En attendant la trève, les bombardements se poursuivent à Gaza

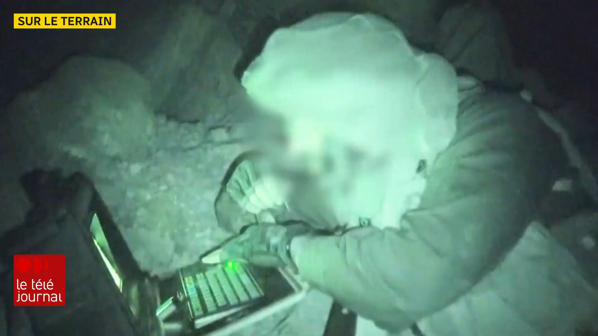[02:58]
annonçant avoir identifié et détruit 400 entrées de tunnels souterrains.